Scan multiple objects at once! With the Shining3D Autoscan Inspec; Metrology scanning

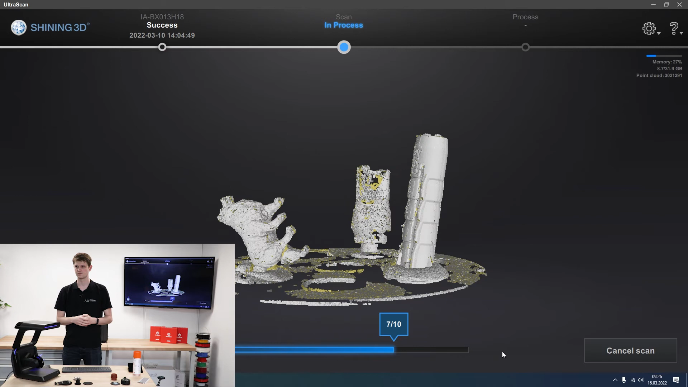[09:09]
Obviously some information still missing. But overall I am fairly happy with this. Okay I'll add the scan here. Hoping to get some more of the electrical plug.
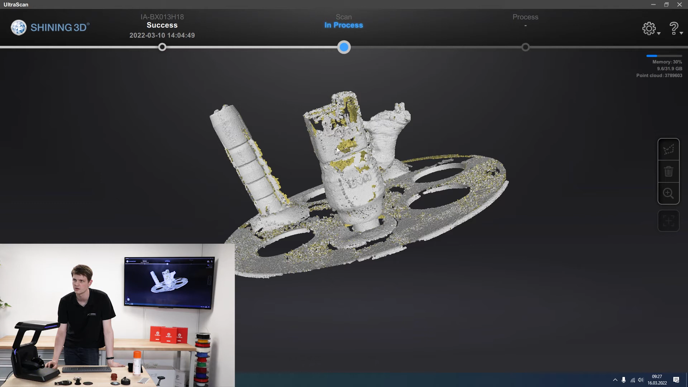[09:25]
And this is probably because it's not dried yet. At least not fully. It's still reflecting too much. I can try and up the brightness.
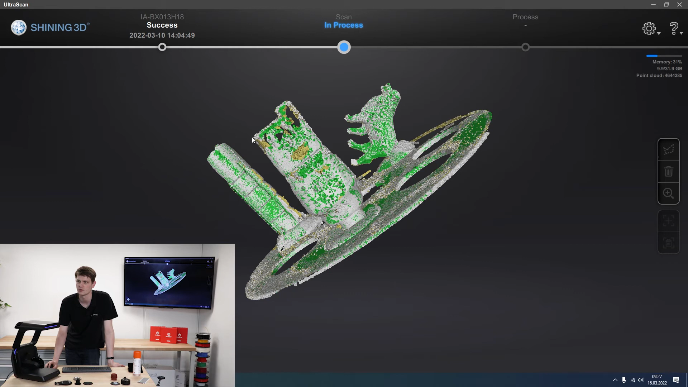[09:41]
Try and get a bit more detail there. There we go.
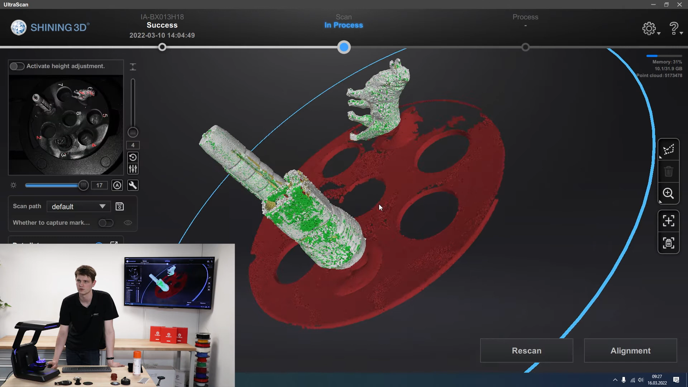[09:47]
So it was too dark. For all those black surfaces. So we do it again from this angle.
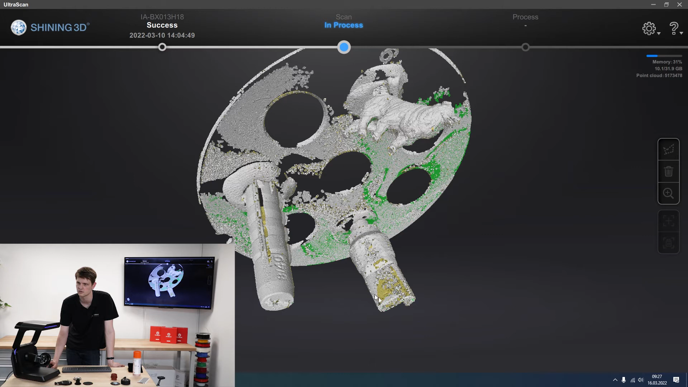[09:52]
Because while I'm still missing a lot of information up there.
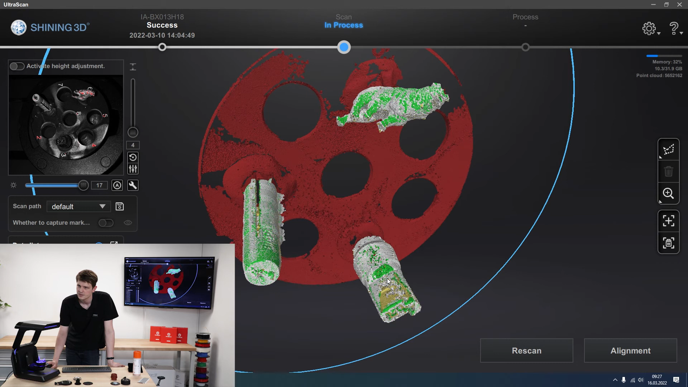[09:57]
I can't seem to get it.
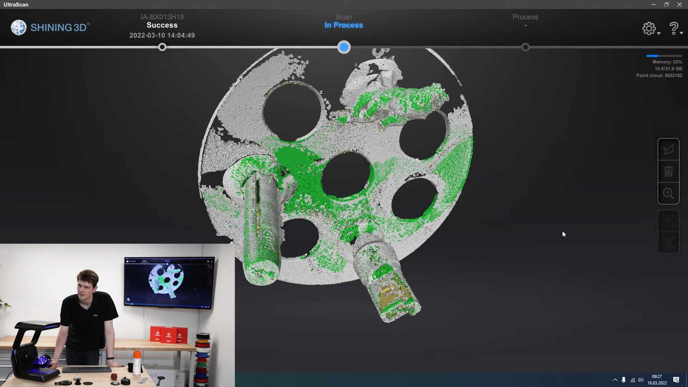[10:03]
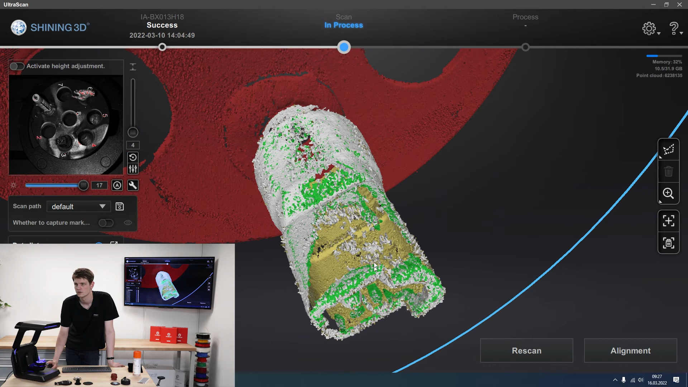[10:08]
That right there is what I want.
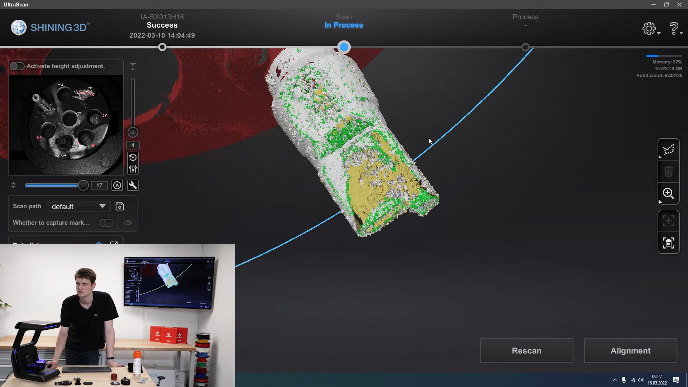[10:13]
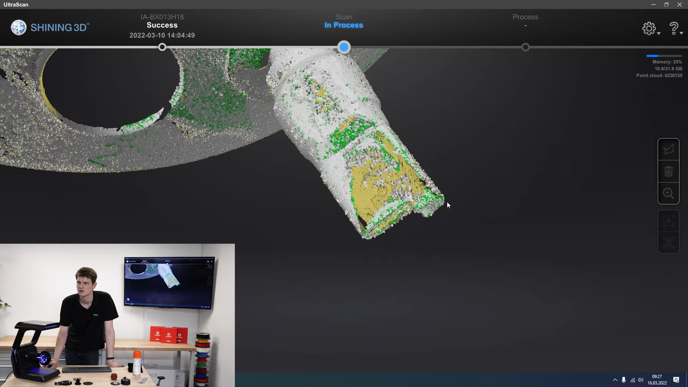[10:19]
Come on scanner. You know what I want.
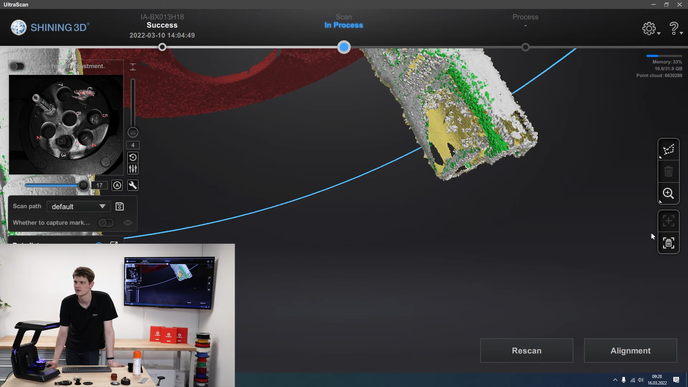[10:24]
Trying to help me out here. Trying to look at it a bit more from the side.
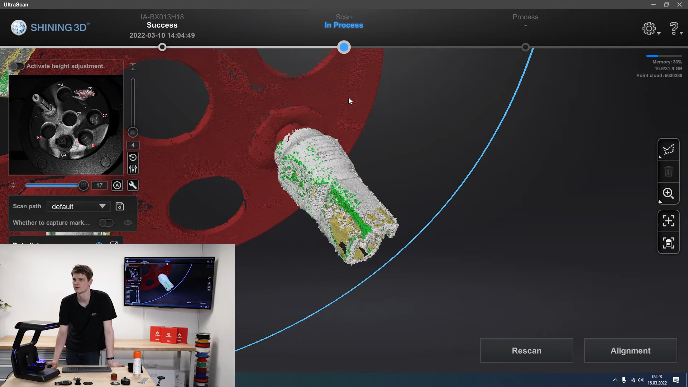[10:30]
Maybe to prevent some of the reflections. It's really giving me a hard time.
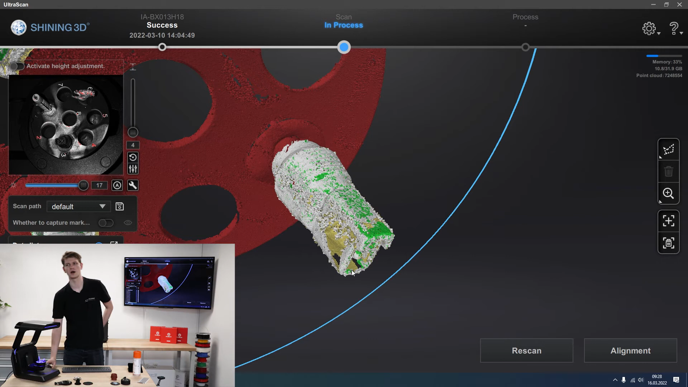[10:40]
So the best thing here would probably be uh remove this one from its hole and flip it around 180 degrees. And then do another flip scan. For now we're just going to stick to this and click alignment.
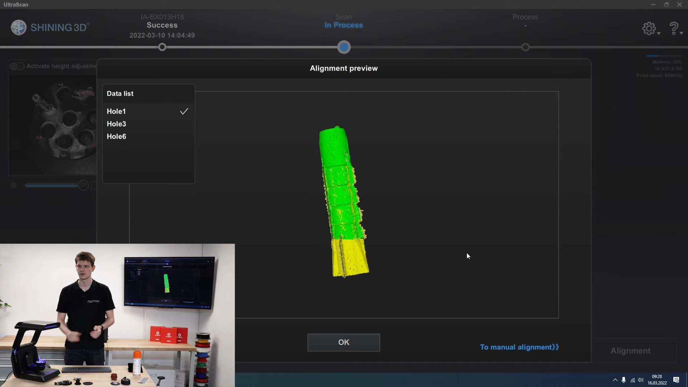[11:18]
There we go. So wall mount.
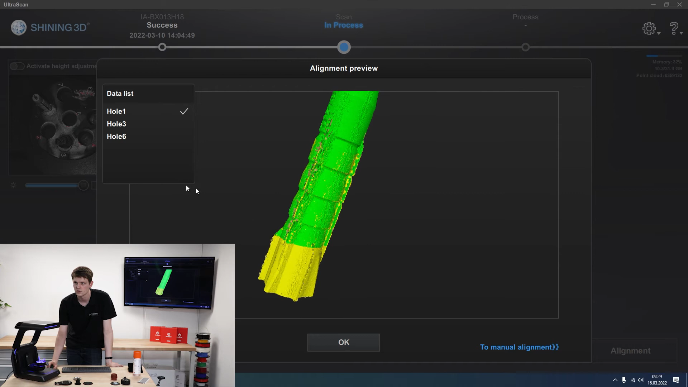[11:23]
Looking pretty good. Then for hole three. That's the electrical plug. The only worry here is that it might be flipped 180 degrees due to lack of information at the top. But if you ask me. It's looking pretty good with the writing.
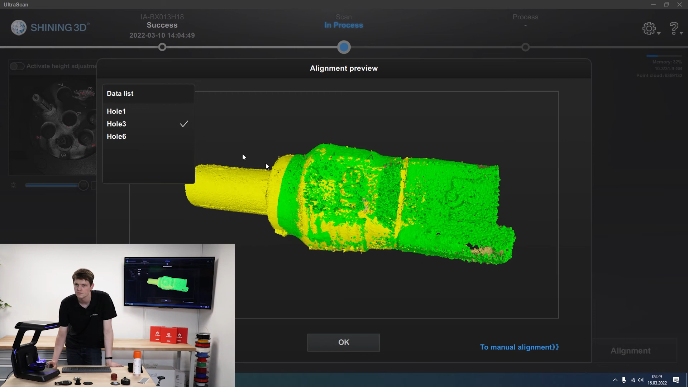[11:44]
And then hole six. That's the dog. It's also looking quite good.
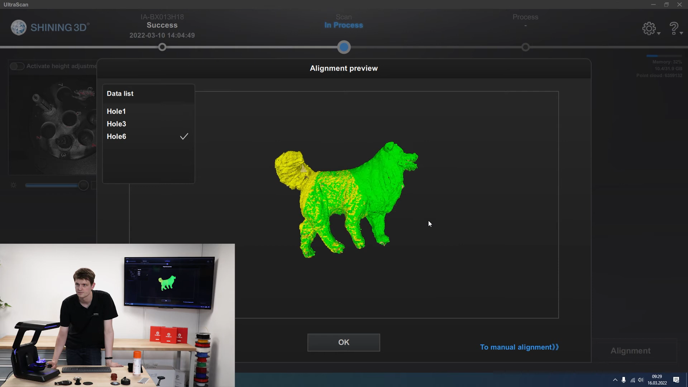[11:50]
So if I click OK. I now have my three parts minus you know the areas that were cut away by the cutting plane.
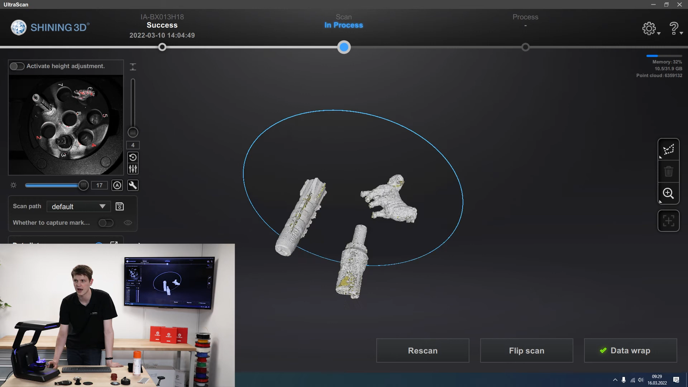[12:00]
And now I could add more flip scans. So for example I could now make another scan where I rotate the plug 180 degrees. I could.
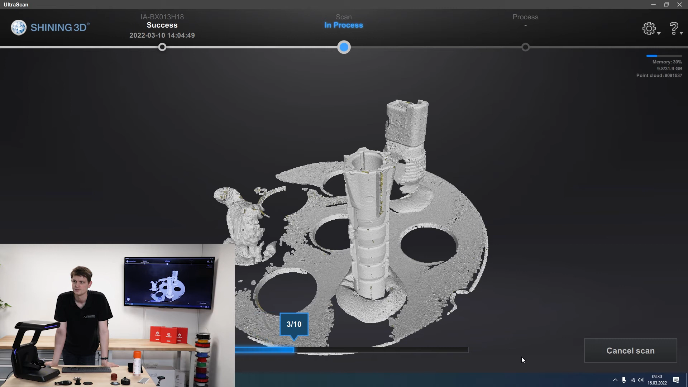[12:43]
But we can see now as the scanning spray has dried. The plug is now actually almost completely visible with pretty high quality. Also I upped the brightness some.
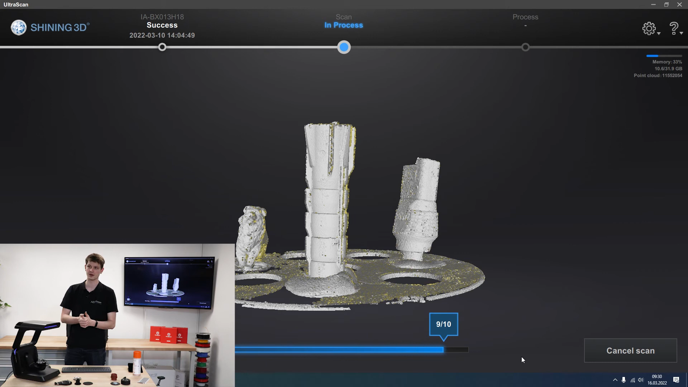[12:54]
So the dark areas are now picked up very nicely. We have the writing on the plug as well.
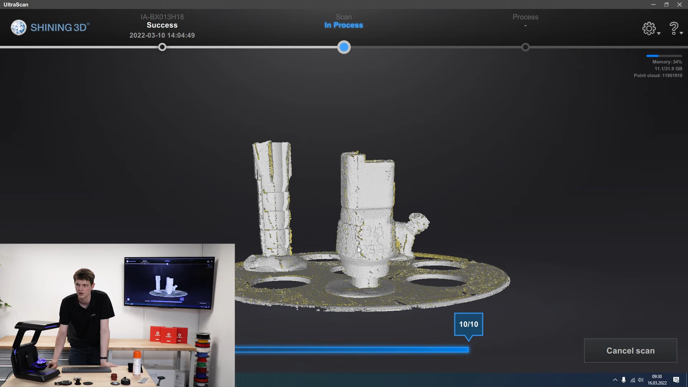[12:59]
So now I'm happy after aligning these as well.
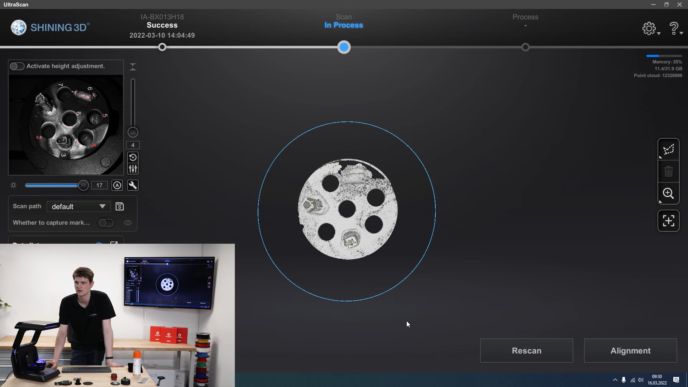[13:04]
This looks good. Move the cutting plane.
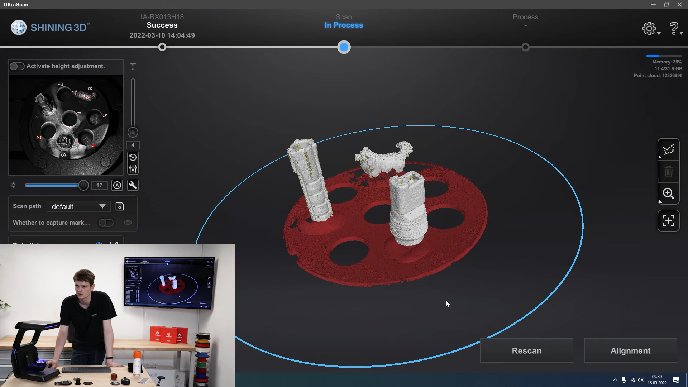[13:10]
So it cuts away everything that's unnecessary. Again click alignment. Wait for that to happen. And then I think we're actually satisfied with the result of this multi-object scan.